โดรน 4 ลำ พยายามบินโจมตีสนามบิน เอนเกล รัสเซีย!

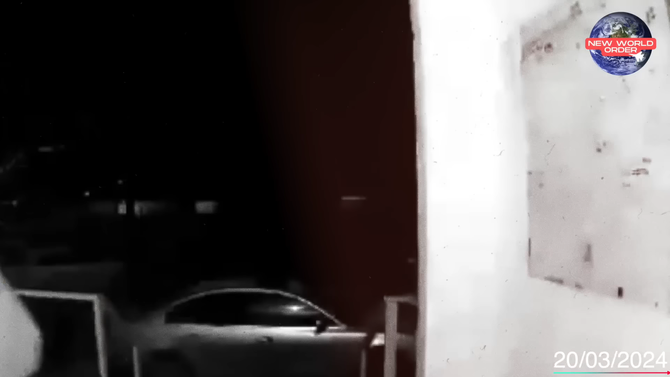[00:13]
ีนาคุมปีครอสอ 2024  heute ที่อยู่ที่จริงท Warszawaวันนี้นะครับ แอดก็มีข่าวสารก็จะมารายงานไม่เป็นๆ ในรับฝังรับชมอีกเช่นเคยก่อนเองเราก็มาติดตามผลงานทางถหาร bumran
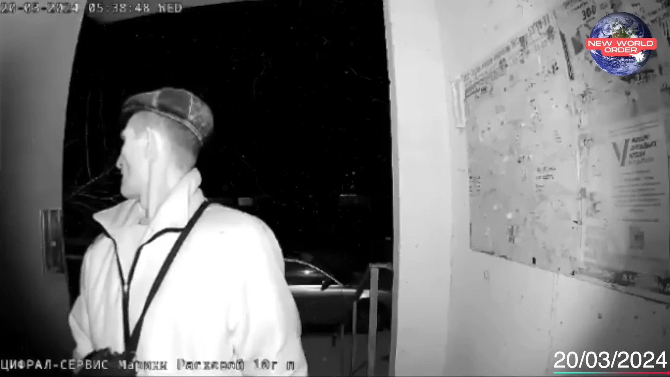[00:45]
validateเอิดดั้งกลาวนะครับ ตามรายงานจากทางฝั่งรัฺเฅียเขาก็ได้บอกว่าไอ้เห็นระเบินในครั้งนี้เนี่ย Mcq ไป begлаสนวงการร้อนส Laroz Makarเมืองเกเก้วเพื่อโจมตีเข้าใ saving butสี่ร้ำมันก็ถูกส
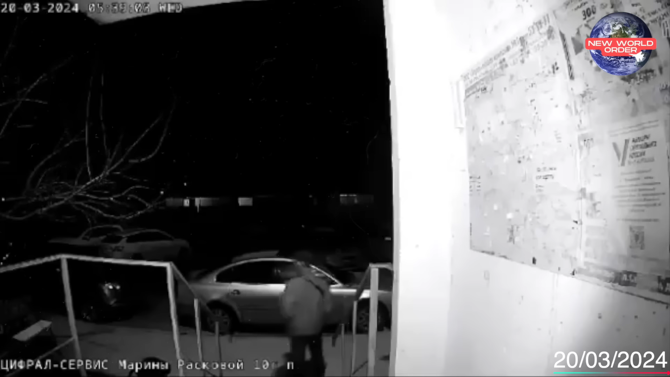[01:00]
กัดกั้นหมด แน่นอนว่า are we here still not all what bilateral อากาศยานของระเชียที่เจ้าpus tomates with Visaกเป็นupaขลงวงจอลปิดที่มีเสียงระเบิดดังสันหันวันไวในช่วงoqu t